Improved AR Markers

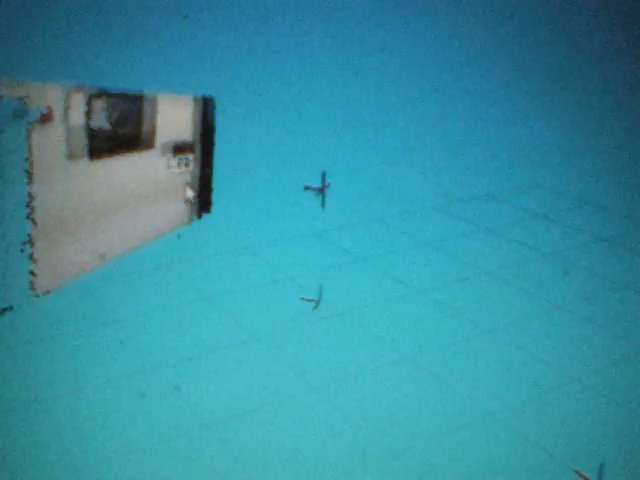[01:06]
point cloud data to get a better XYZ location.
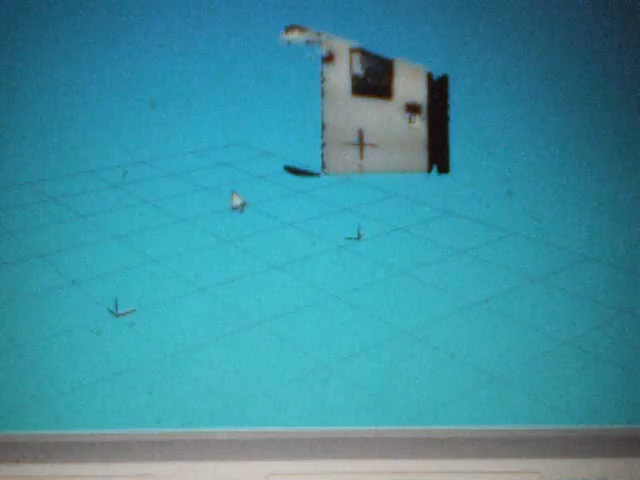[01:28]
And like I said we're localizing with that and so you can actually see this point down here which is our map frame.